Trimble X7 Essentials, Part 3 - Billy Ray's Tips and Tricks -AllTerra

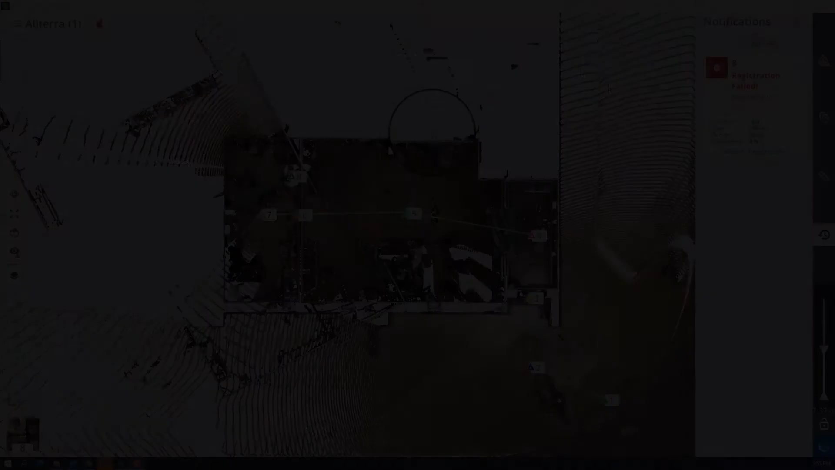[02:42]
here's something that you're going to want to pay attention to this potentially could happen to you it happened to me here I unintentionally left my settings to allow the scan to register to the previous scan so here you can see where I left 8 was supposed to register to number 7 that's the way I left the software
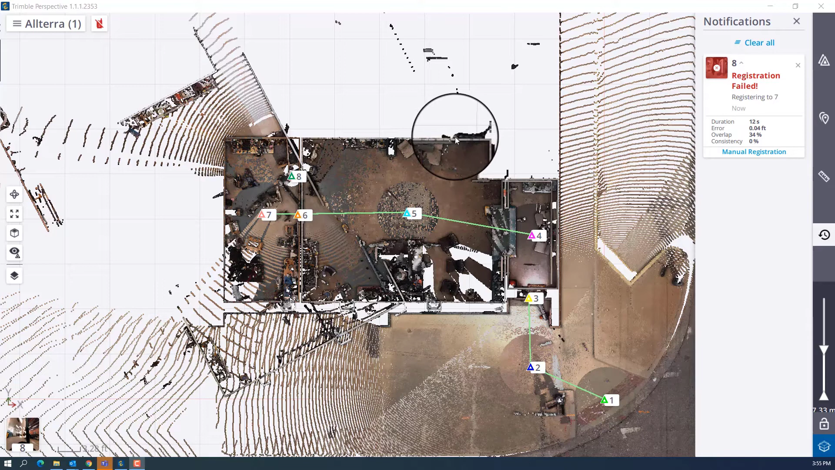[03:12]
actually 8 needs to be over here so I should have had it linked to scan number 5 so what we're going to have to do is come in here and do a manual registration on this so we'll just go ahead and work
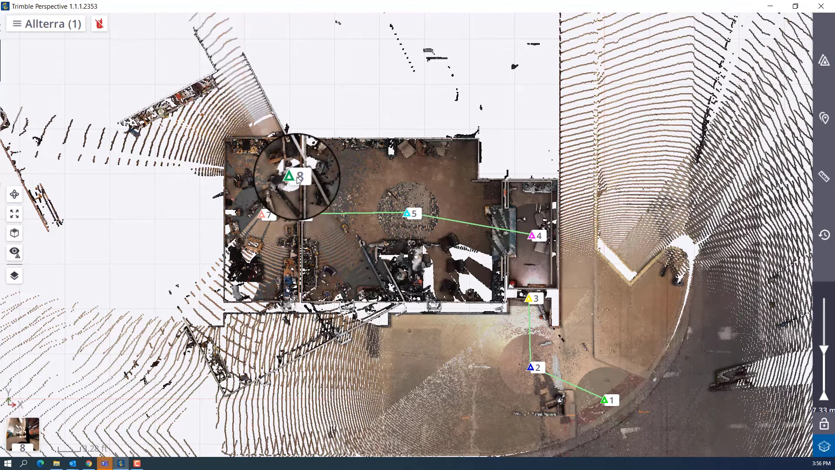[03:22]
through this workflow here I'll hit register and you'll see that blue is going to be my moving station and then I want to create my link to scan station number 5 so I'll set that as my reference station and it makes the icon for number 5 bigger and 8 is also bigger than all of our rest of our scan stations so what we'll do is we'll move scan station number 8 over
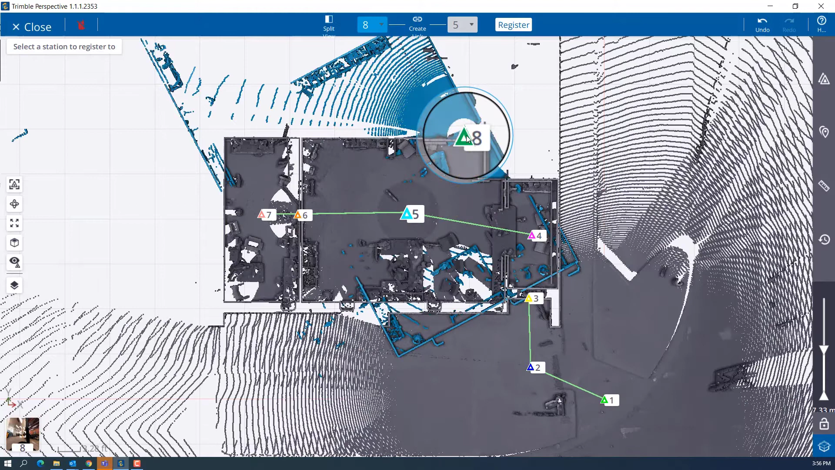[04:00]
in the area where we know that we took the scan out you can do this just by simply touching your screen and dragging it over there and then right here we can use our outer wheel our outer blue wheel here and we can rotate this into place
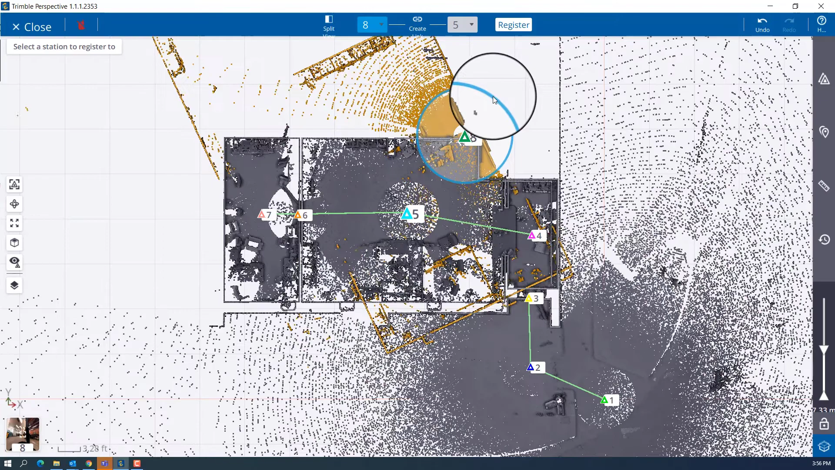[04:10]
I'm just
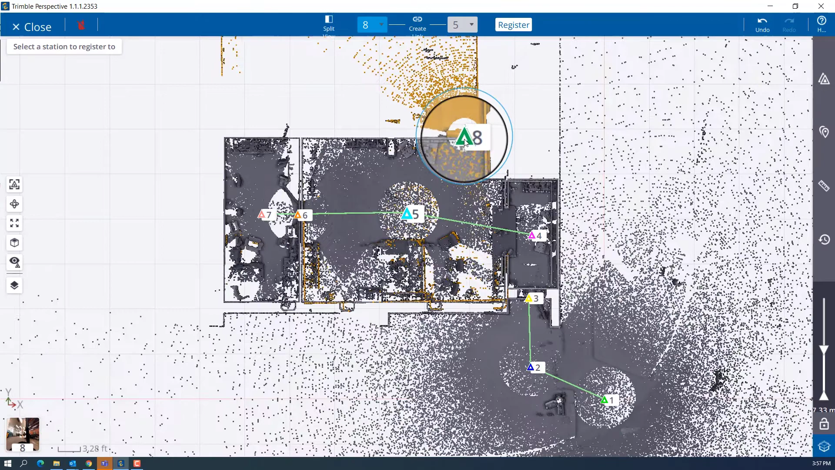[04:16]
kind of picking up my my scan overlaying it over my previous
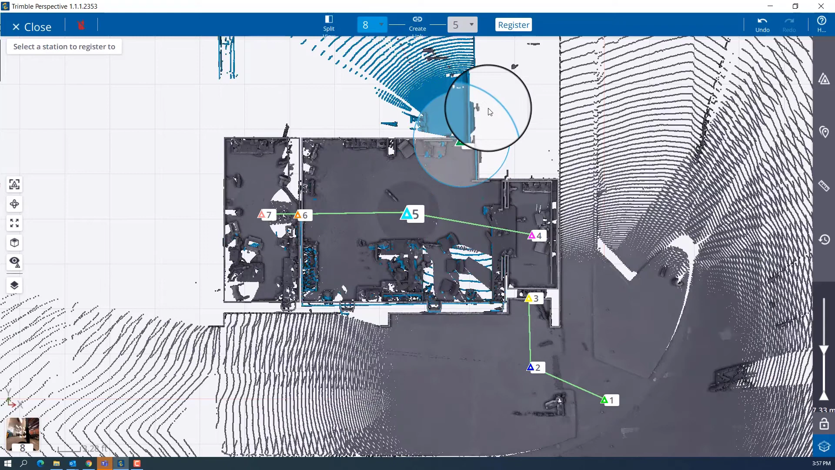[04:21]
scan you know what you want to do here is just go ahead and create that link and hit register and that's how you do the manual registration
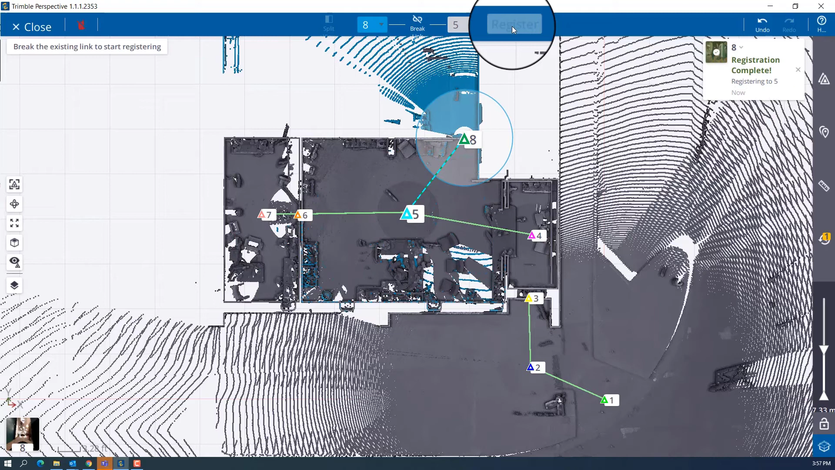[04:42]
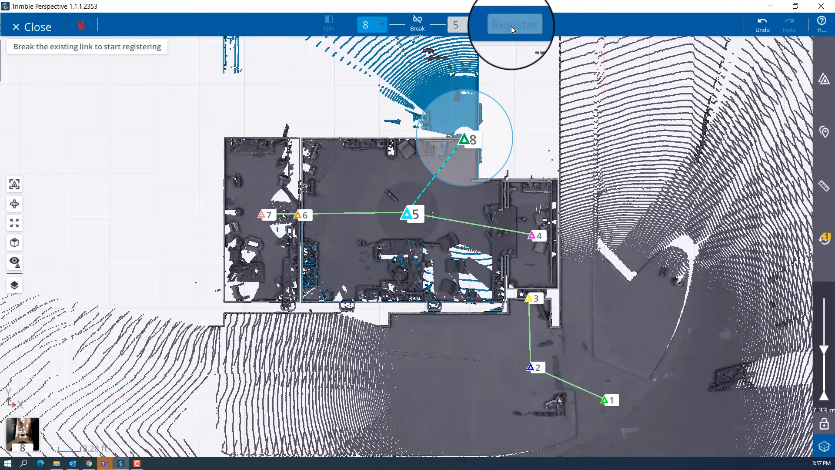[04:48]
okay this is just going to be a real quick tip on how to clean up your project area when you're dealing with large amounts of scans on your project area you've got many many scan stations and you just want to kind of clean it up and maybe see the last three scans that you've scanned or the last five scans that you've scanned we'll come over here to our map settings and we will change
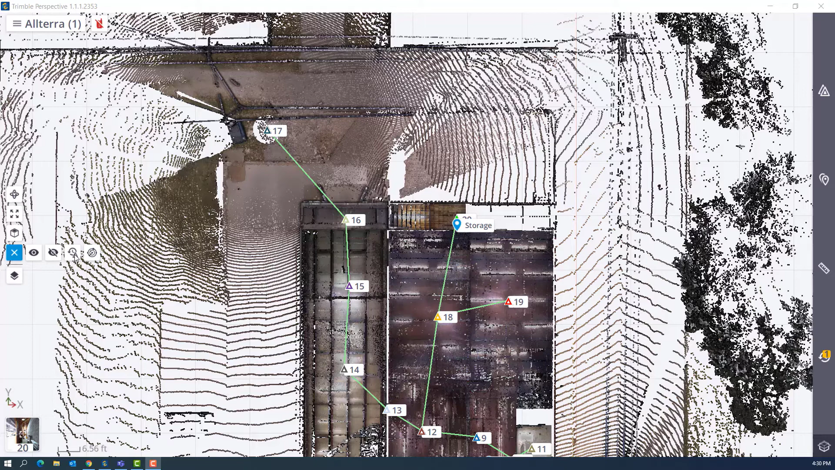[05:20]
this to display the most recent scans stations just when I select this icon here
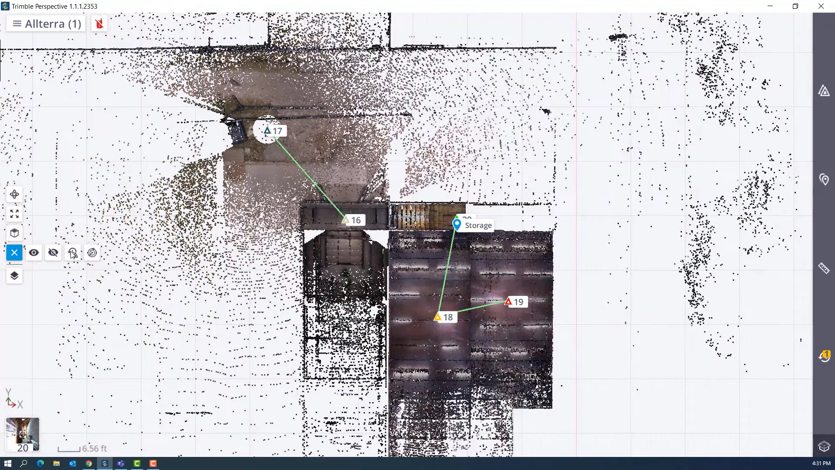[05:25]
it will just display our last five scan stations that we have on our project those are our most recent scans so if I won't come over here to my project settings I can
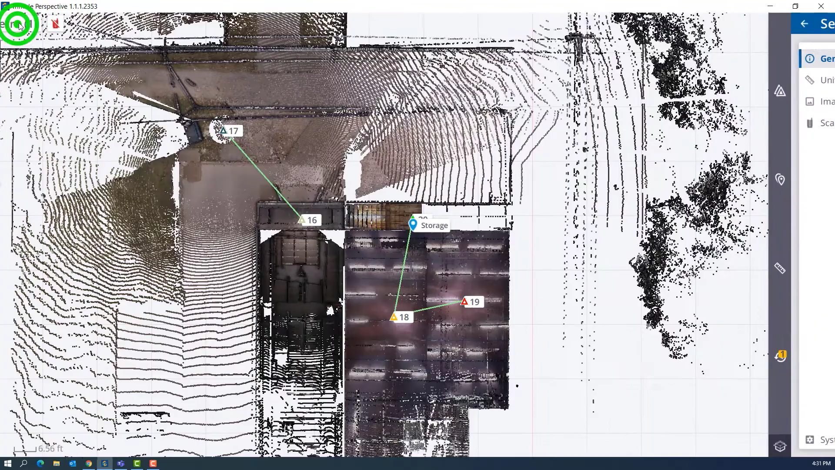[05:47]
back go back to our map display settings run
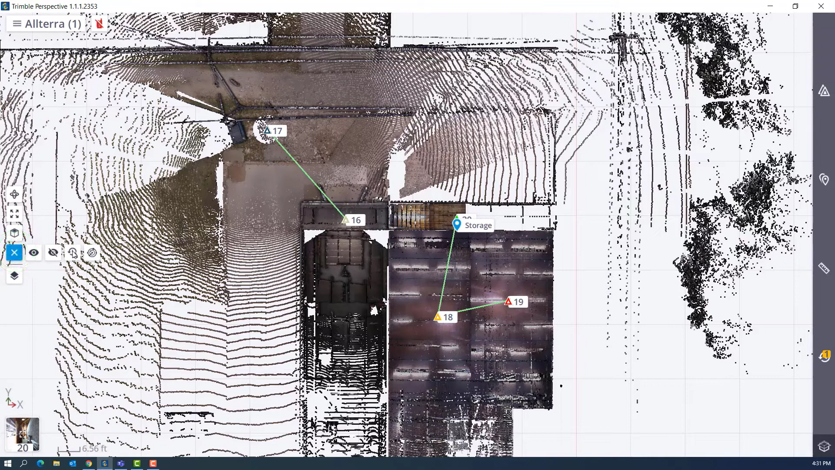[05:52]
that again now we're only dealing with our last three scan stations you can change that however you want however you want to clean up your